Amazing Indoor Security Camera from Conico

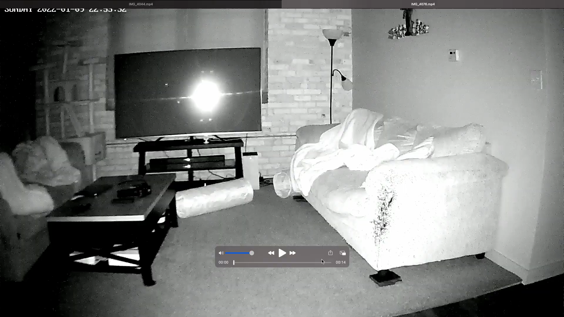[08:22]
In the room, this room is completely dark. Pitch black in there. So let's play it and show you. I mean, pitch black room.
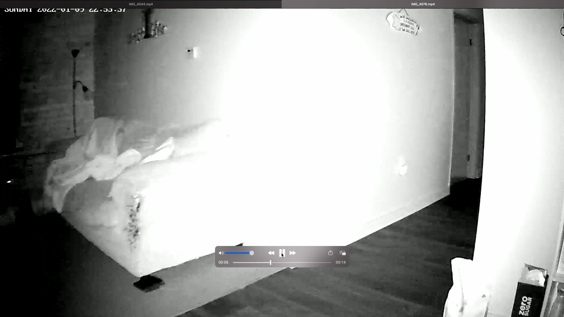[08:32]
It looks pretty good. I mean, you're going to be able to see whatever's in there. And again, if there was motion or something, it would pick it up.